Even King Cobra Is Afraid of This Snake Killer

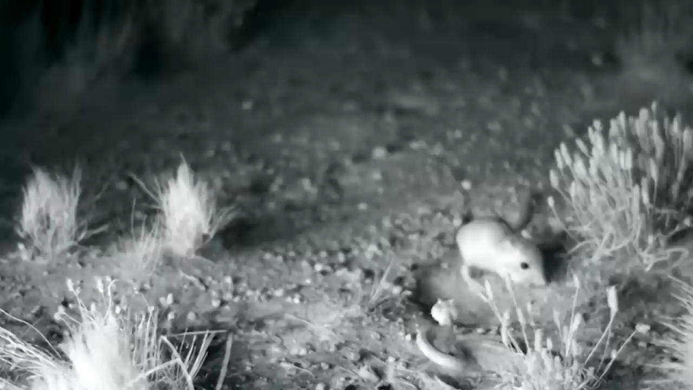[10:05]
and it turns out that they use their unique legs in combat with snakes. The ninja stylings of the kangaroo rat involve a remarkable ability to jump out of the way of an oncoming attack.
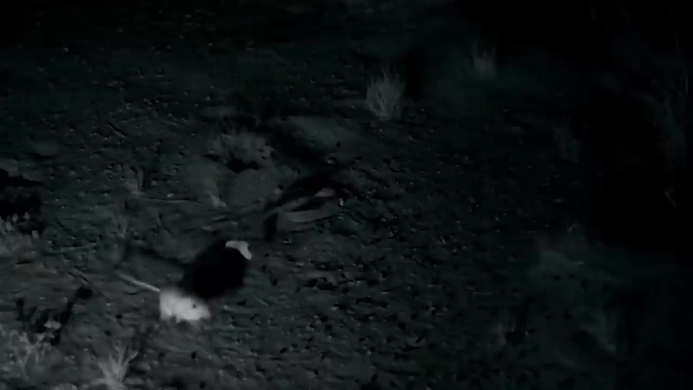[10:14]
Despite the speed of the snake, the rat is often times even faster,